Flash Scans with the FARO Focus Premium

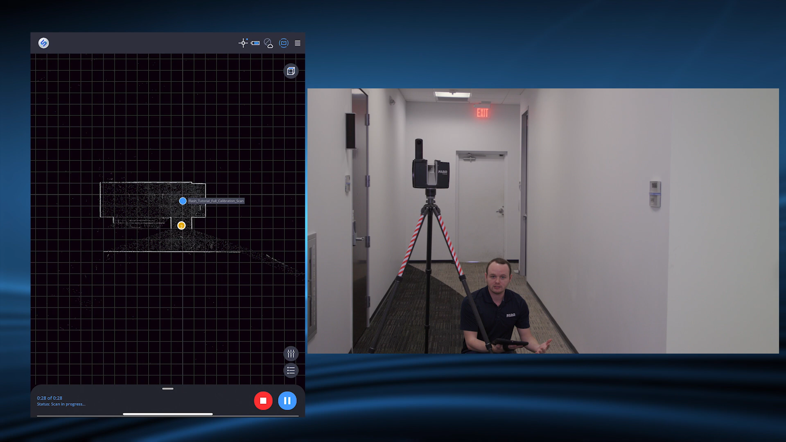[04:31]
So I can just start once again let it take the data and just wait for it to finish and it's only 30 seconds. You'll get a little bit of a workout in there if you're taking a couple hundred scans but this will make sure that you're only capturing what you want.